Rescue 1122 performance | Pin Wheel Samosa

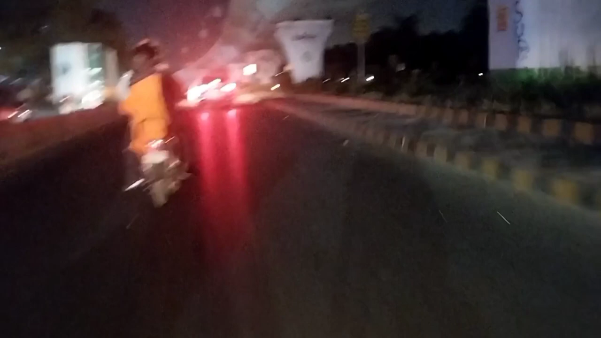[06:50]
हम जाने आ रहे तो हॉस्पिटल हमारे दोस्त वाजात हैं उनकी वाइफ हैं और उनका पेटा हैं आप सब दूआ करें और मैं तब्यात की वादे जान नहीं सका था दो तीन दिन तो
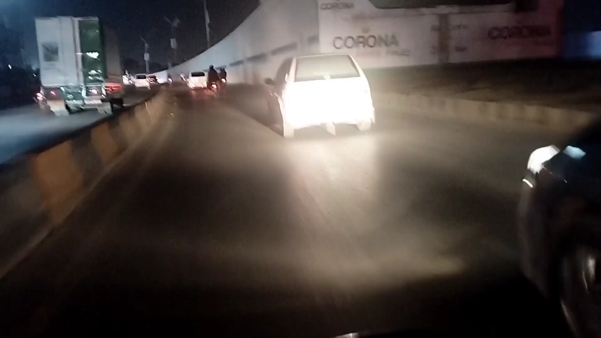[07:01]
मैंने सोचा के चक्क्र लगा लों आज तो रस्ते की वीडियो भी थोड़ी सी बना लेते हैं तो �
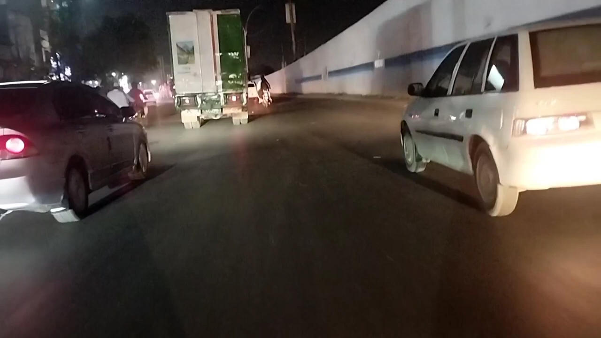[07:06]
हॉस्पिटल जा रहे हैं कमाल हॉस्पिटल है पर फिर मेरा नोटल के सामने हमा जाना है हमको